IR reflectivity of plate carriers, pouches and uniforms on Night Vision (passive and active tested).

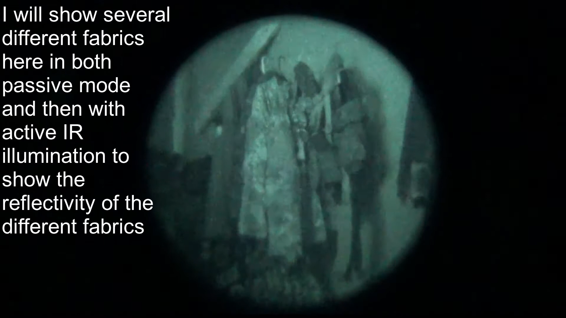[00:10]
All right, this is going to be exceptionally difficult to do since it's basically pitch black.
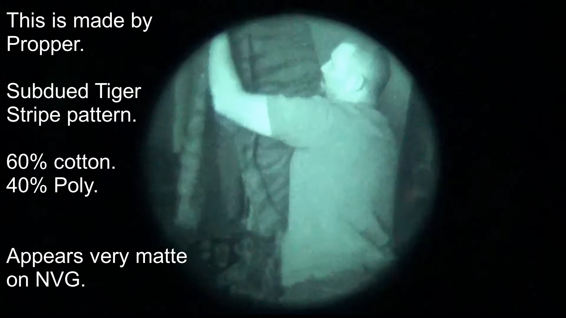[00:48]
This is a cotton poly blend.
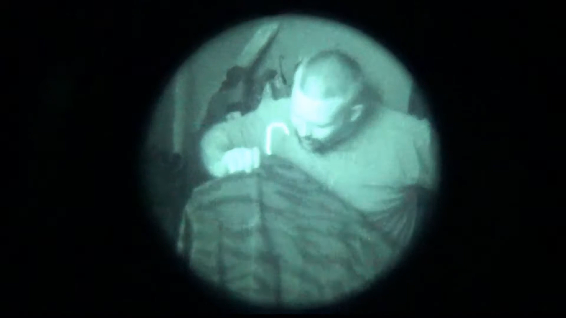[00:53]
This is a 60-40.
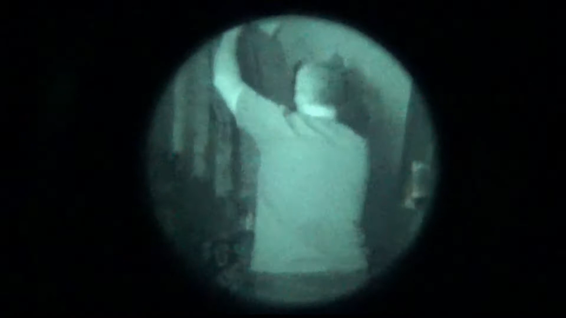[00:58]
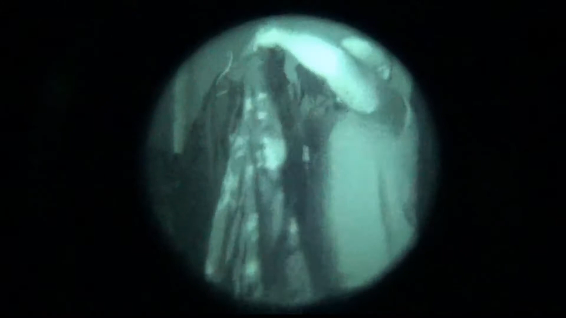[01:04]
This is a Nyko. 50-50 Nyko.
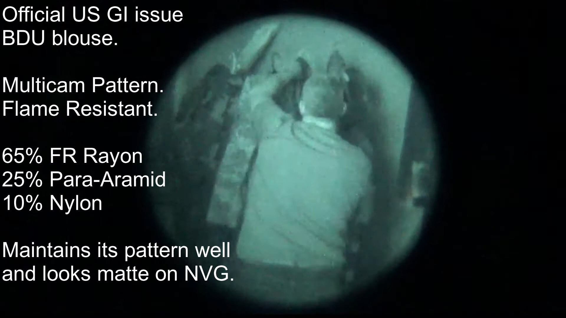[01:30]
And this is some weird aramid nylon thing.
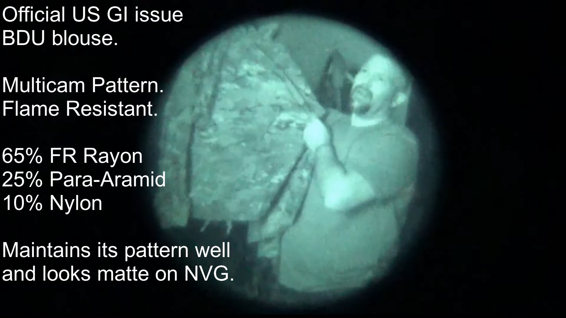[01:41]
I'll put it in text to the side.
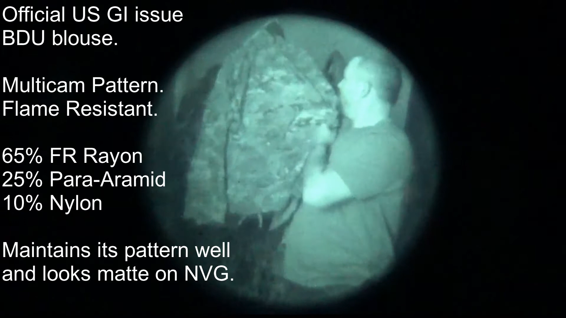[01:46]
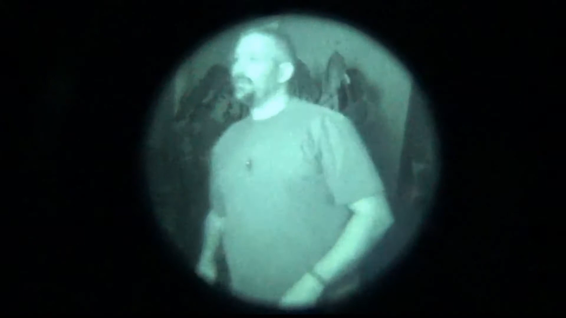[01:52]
All right, so you've now seen all of those in native. So let's get an infrared illuminator on it.
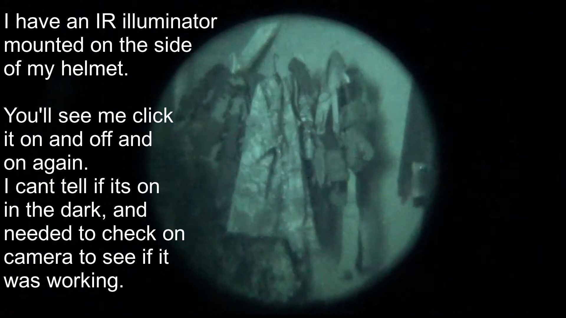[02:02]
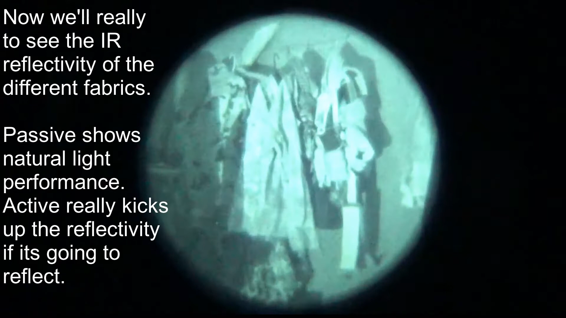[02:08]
So this is with an infrared illuminator on.
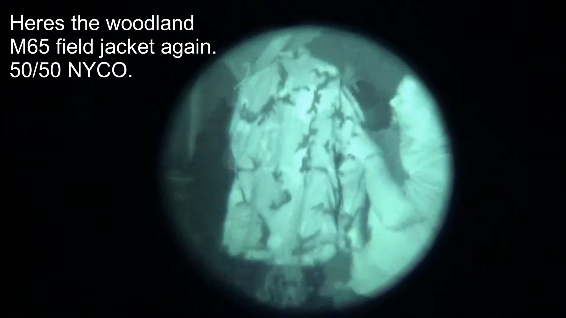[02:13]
This is Nyko. 50-50 nylon cotton.
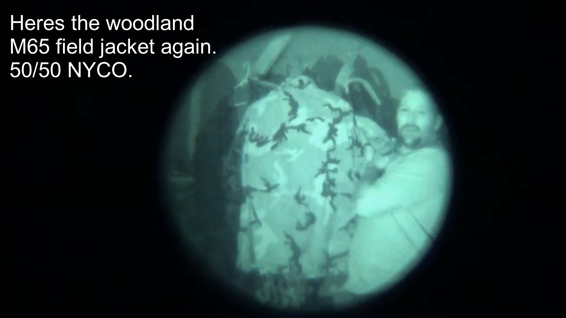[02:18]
This is a standard woodland pattern.
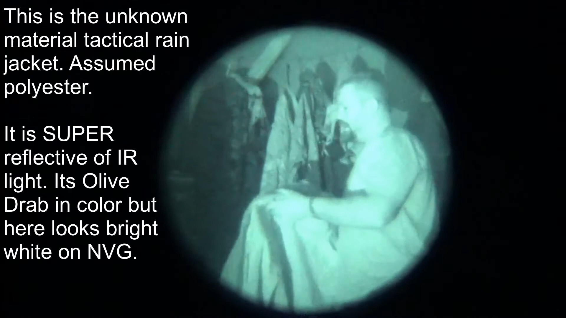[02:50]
This is an unknown material. I'm going to guess some type of polyester blend.
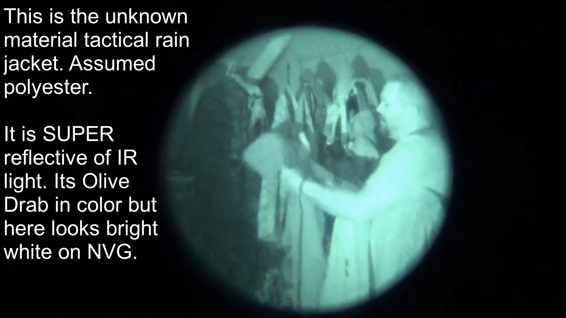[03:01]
This is 100% wool.
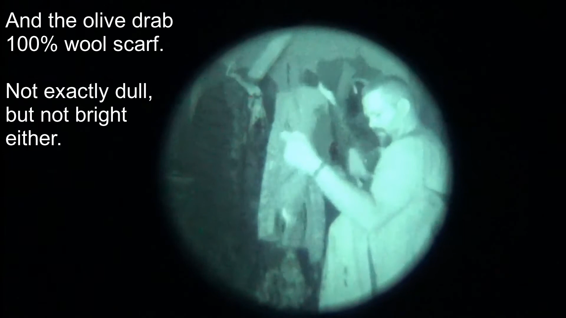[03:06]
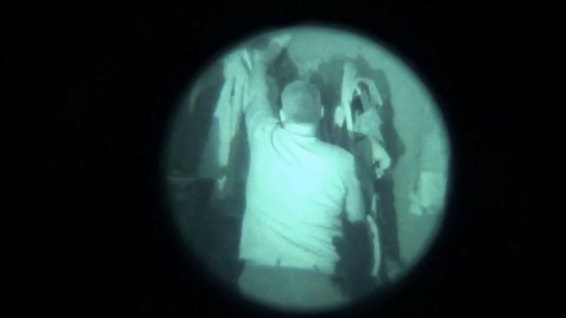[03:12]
This is another 50-50 Nyko. This is in a standard ACU.
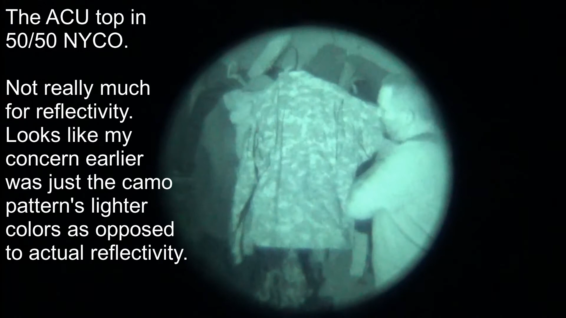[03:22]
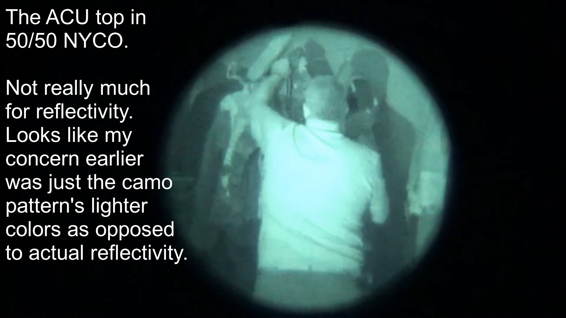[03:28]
And this is, once again,
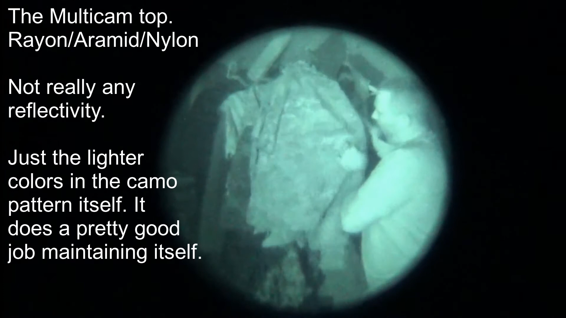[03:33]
the multicam with the flame-retardant aramid nylon something-or-other mix.
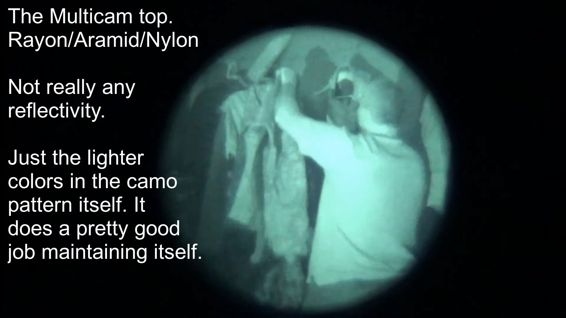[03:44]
This is a Blackhawk coyote colored chest rig.